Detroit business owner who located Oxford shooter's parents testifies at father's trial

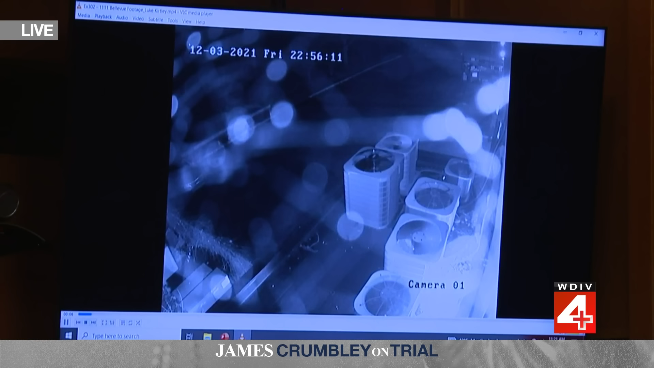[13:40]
So, uh, what we're looking at is the parking lot, uh, the parking lot that I am, that I parked my car in, and so this is, when I was talking earlier about facing the front of the building and looking backwards, this is, um, the furthest from the front of the building, but this is attached to the building. Who is that right there? Um, I assume that this is the person that I saw in the blue plaid hoodie. Okay. And in this photo, um, where is the front, the entrance that you would have gone in?
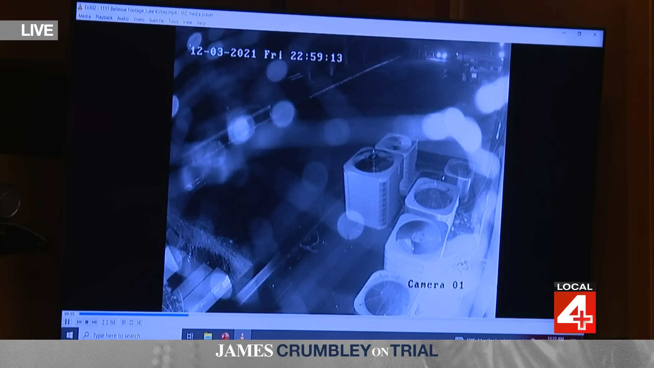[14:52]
Do you, do you see the, the Kia that you spotted in this image? Yeah, on the left side there. Okay. It's kind of hard to see. Okay. Is that your car? Yes. And are you parking right in front of the entrance? Um, I mean, not like directly in front of the door, but, you know, one, two spots. One of the close parking spots? Okay. Okay.